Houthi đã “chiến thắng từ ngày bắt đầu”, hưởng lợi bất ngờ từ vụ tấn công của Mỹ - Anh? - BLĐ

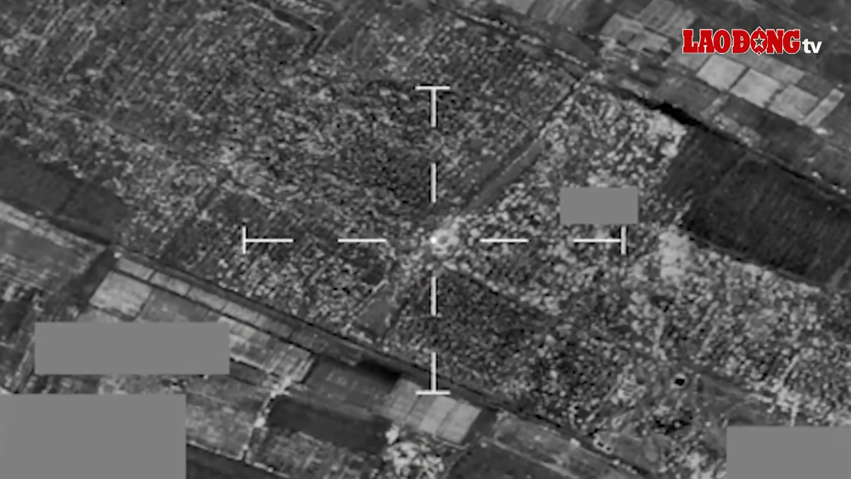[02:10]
ngày 13 tháng 1 cho biết các cuộc không kích của Mỹ và Anh sẽ kéo theo đòn trà đũa.
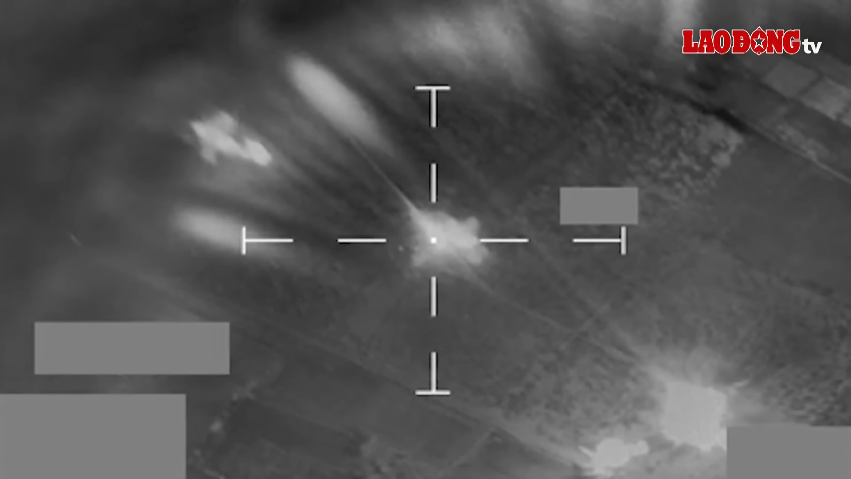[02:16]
Tối ngày 11 tháng 1, Mỹ và Anh đã ném bom nhiều địa phương ở Yemen mà Washington cho là cơ sở của Houthi.
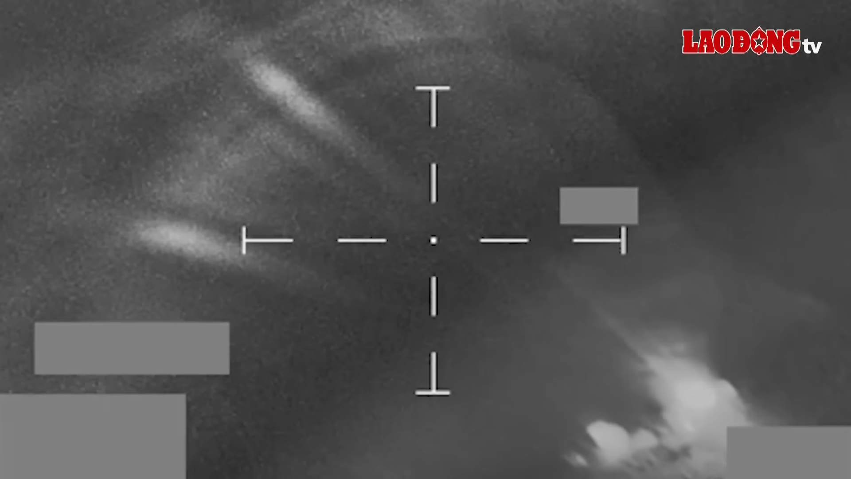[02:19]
Một ngày sau khi hải quân hai nước bắn hại tên lửa do Houthi phóng ở biển đỏ,